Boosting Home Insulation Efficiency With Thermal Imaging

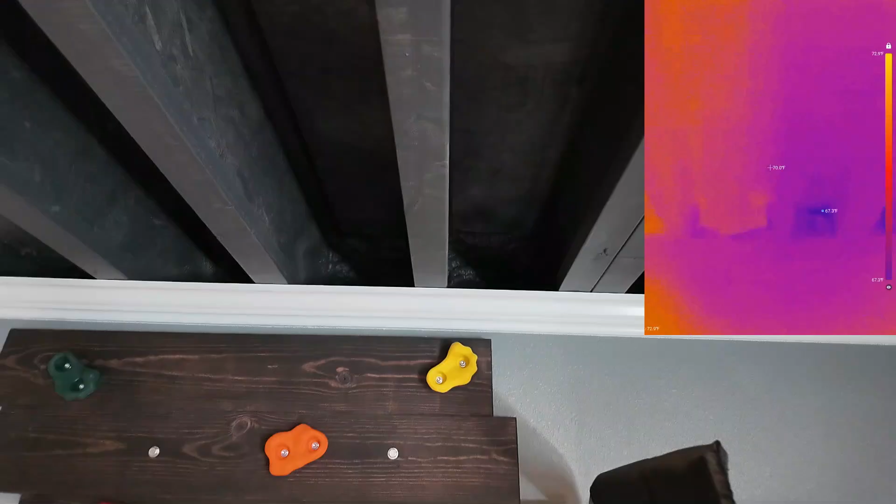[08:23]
Depending on your home there may or may not already be insulation in that area.
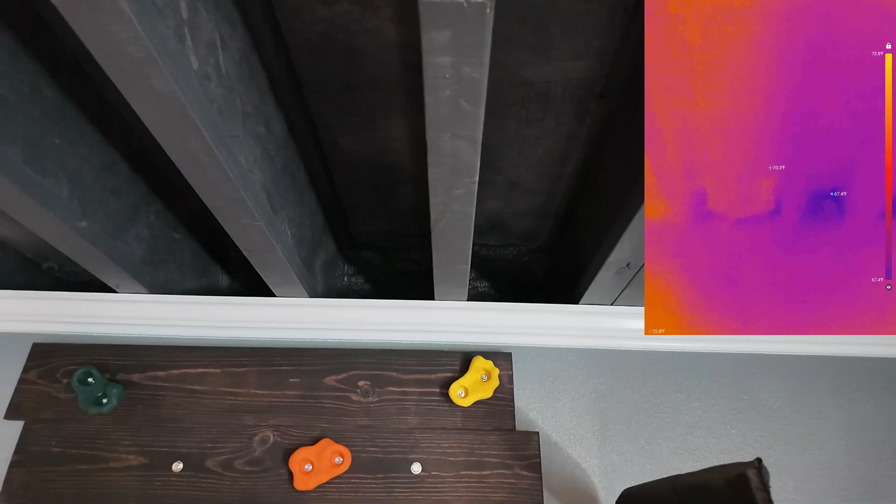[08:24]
My rim joist cavities already have spray foam insulation
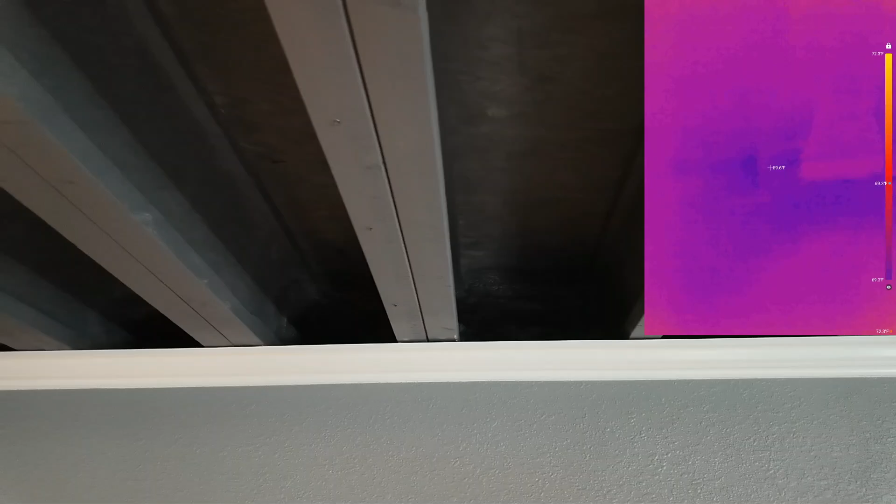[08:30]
but I'm going to check them with the thermal camera to see if there's enough insulation.
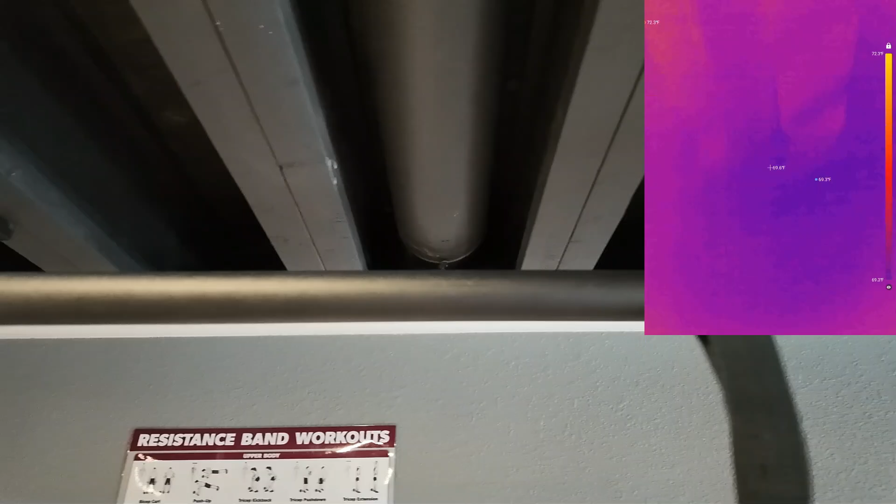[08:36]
As I'm checking all of these cavities most of them appear to be well insulated.
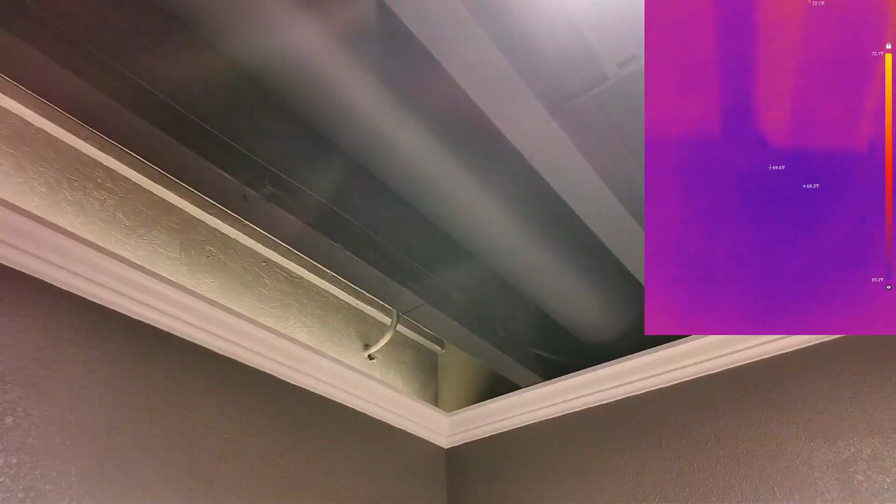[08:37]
But I do have a few that seem to be a touch low in insulation.
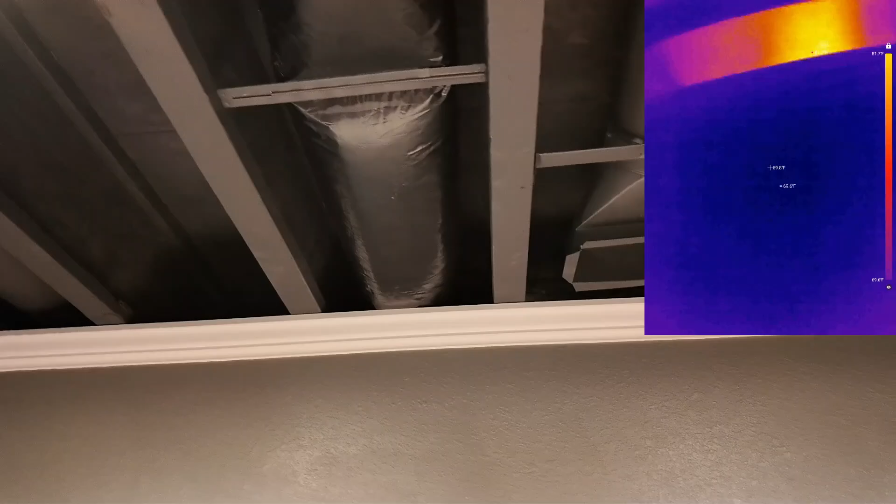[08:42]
There's a pretty significant temperature difference right here. I thought I had an issue but then I realized that just above me here is my sliding patio door and it's all glass.
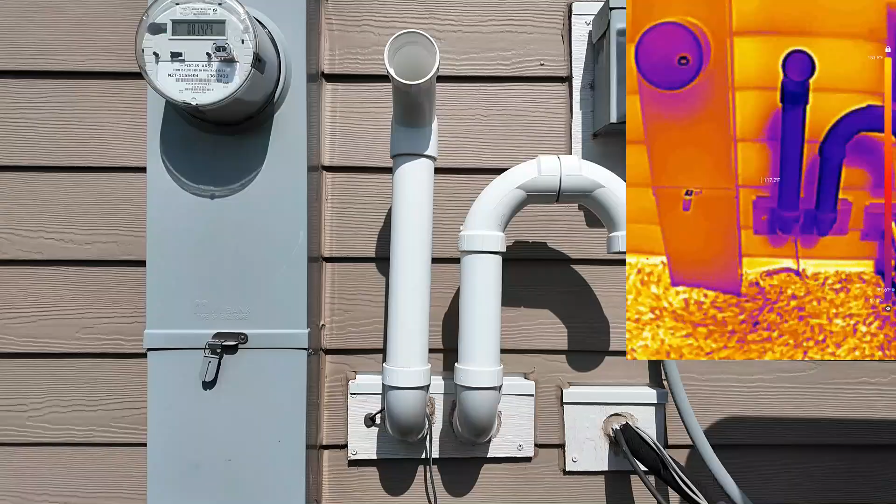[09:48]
Out here everything seems to be sealed up pretty tight but I'll check this area again when I see more extreme temperatures outside.
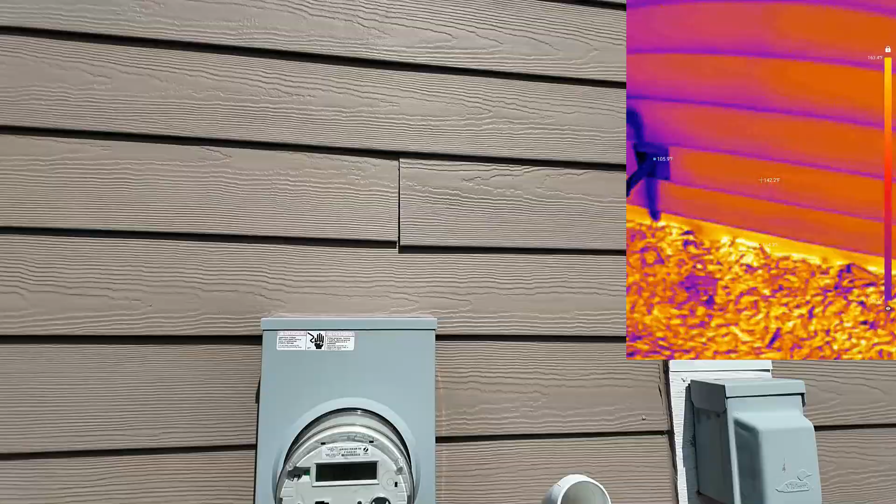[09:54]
The vents, plumbing, and electrical might be shown hot or cold on the thermal camera depending on what they are used for so I'll try to focus on the areas around them.